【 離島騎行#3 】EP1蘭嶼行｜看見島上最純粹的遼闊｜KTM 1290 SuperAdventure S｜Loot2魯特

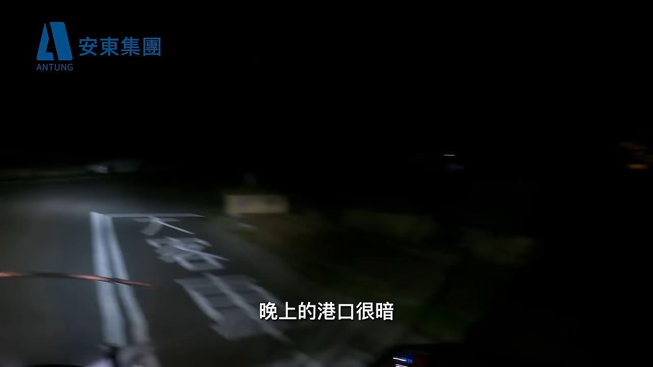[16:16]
晚上的港口很暗，什么都看不到，